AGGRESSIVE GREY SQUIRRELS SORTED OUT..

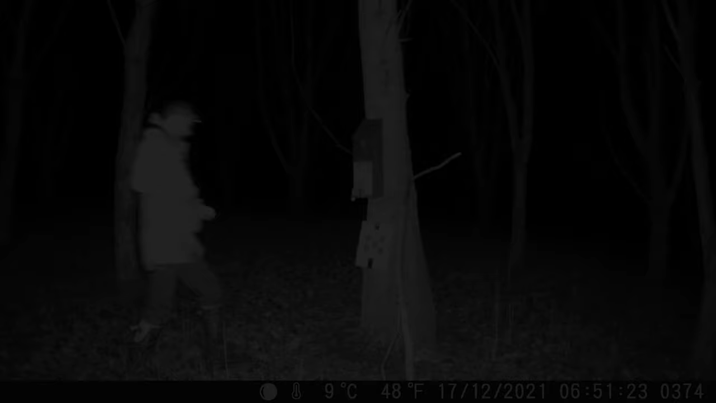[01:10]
right so this morning that's 10 to 7 I put a little target there just to check a zero obviously it's still pitch black there and the first visitor this is
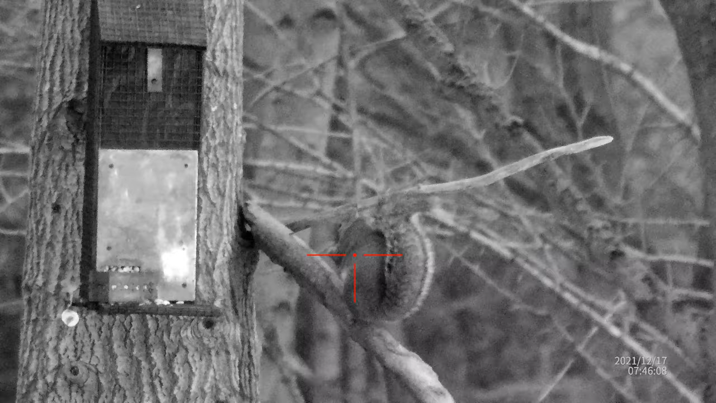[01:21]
actually the second visitor the first visitor comes it's 7 38 and I did get my squirrels mixed up so this is number two and the flash there was from my trail camera which is about 10 feet over to the right hand side so they're doing exactly what they've been doing on the footage that I've reviewed coming early before it's light so this was that this was number one this was 7 38 this morning again it is it is pitch black in this wood I couldn't see
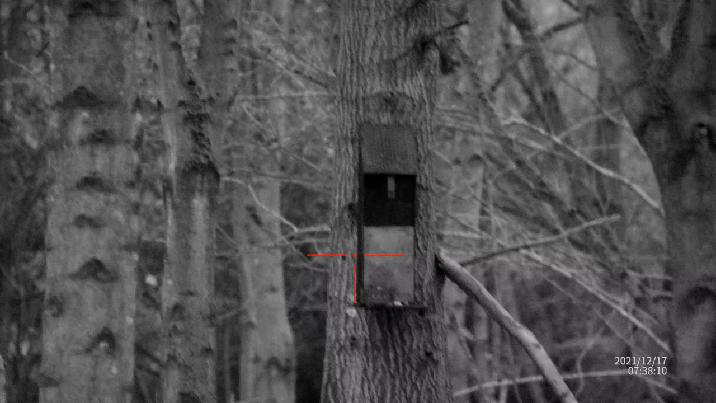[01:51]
these squirrels with the naked eye I was picking them up with a thermal and then luckily the sight mark Wraith was good enough in black and white to do the business there's no illumination on if you see any lights flashing it's from my trail camera which is over to the right-hand side
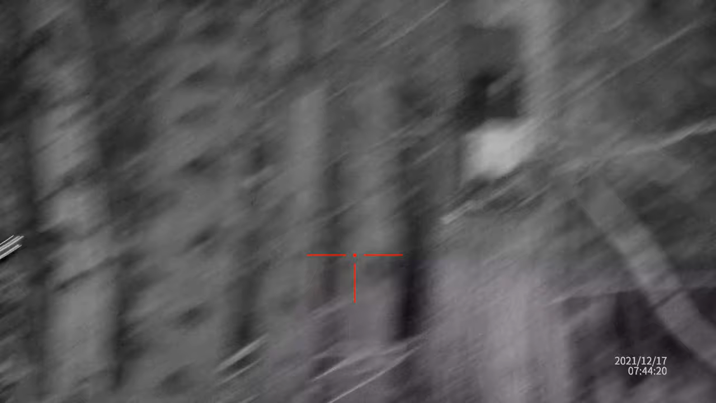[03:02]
up in the trees with my right hand with the spotter because they will come in normally in groups of three so I was trying to keep a rifle still you get a nice flash there from the camera in
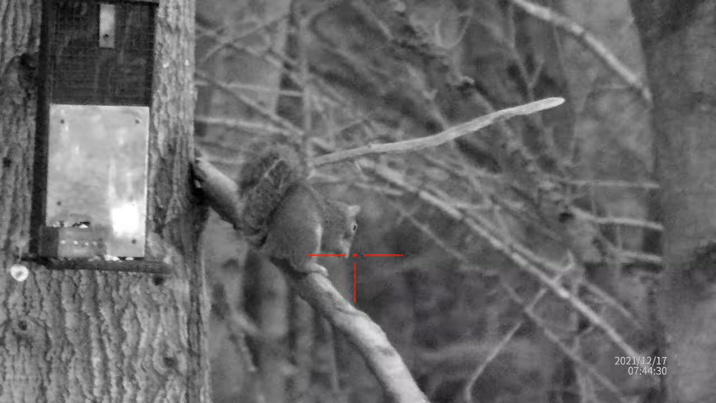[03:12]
a minute there we go he obviously takes and that and goes off to bury that and I was watching him but also keeping an eye on the other ones that are in the tree above me so that's 744 so it's not long I think it's 715
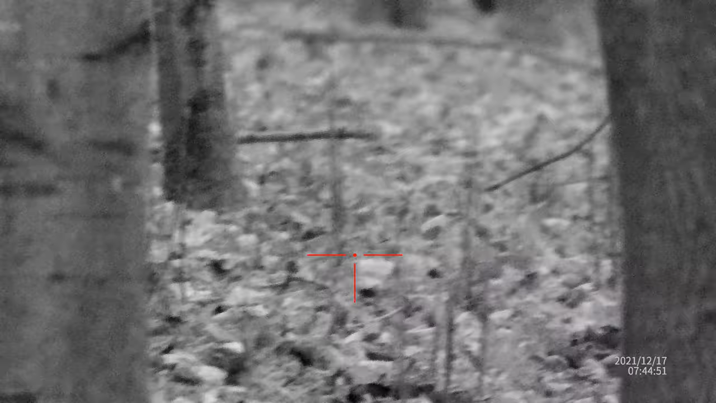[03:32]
he's back and for a bit more breakfast I think it was his last meal of the day actually
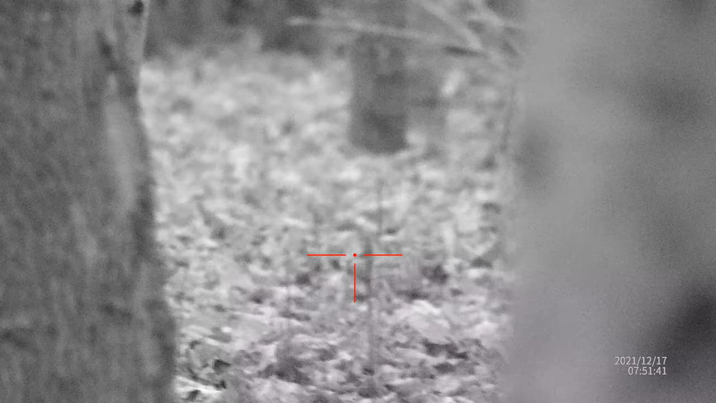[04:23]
and I think all week I've been watching them taking nuts from the feeder and hiding them and stashing away so as well as going to the feeder they were still going back and raiding their storage points that they'd been doing all week should have just hidden it behind that tree a bit more
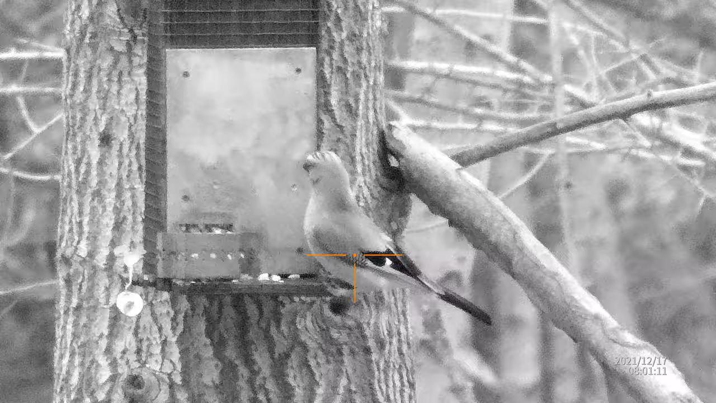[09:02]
this was a few minutes earlier obviously I'm still on black and white I'm leaving him because he's no threat to the birds in the garden so he can have his feed I've got to scroll up to the left hand side so that's another reason not to disturb him
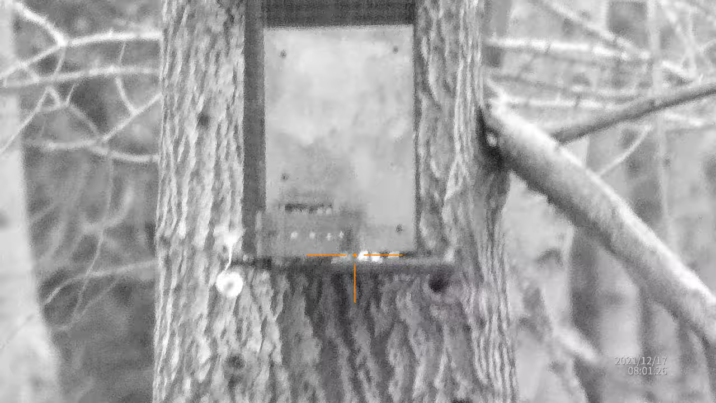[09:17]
that one I forgot to put the recorder on he's just about a foot away
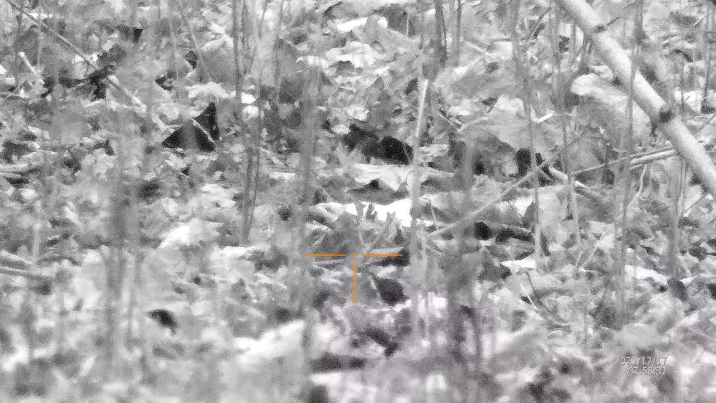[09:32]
from one of the dead ones lying on the floor I don't know he'd snuck in from somewhere and he was sniffing around it so I don't know if I saw the movement with my thermal that I didn't realise he was there
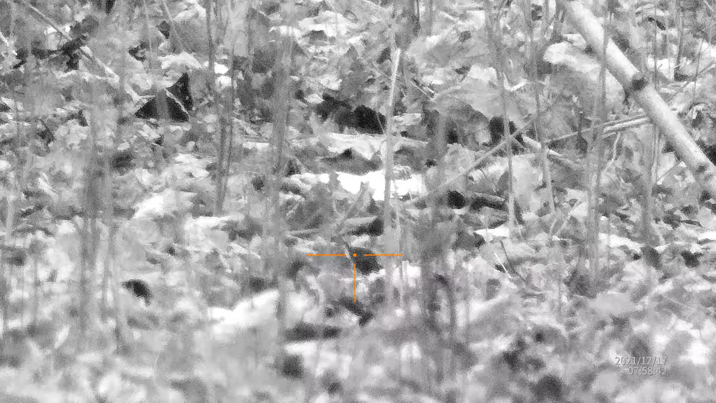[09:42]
it took a while then to find him on the scope and all that time I forgot to put the recorder on anyway I don't know if I saw the recorder on the right hand side there he is down there